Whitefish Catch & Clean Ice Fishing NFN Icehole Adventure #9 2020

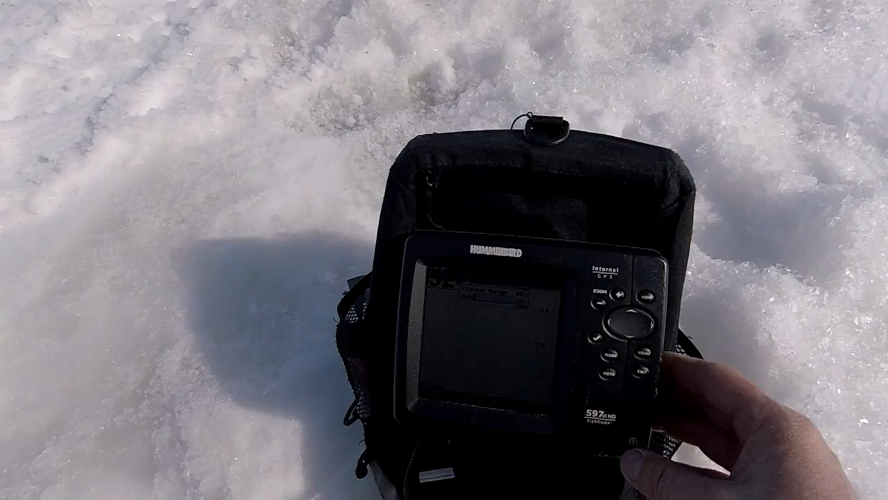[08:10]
okay I'm not sure if you can see that or not but we're out in 53 feet of water 52.9 okay there was definitely a lot of current down there so this jig is way too light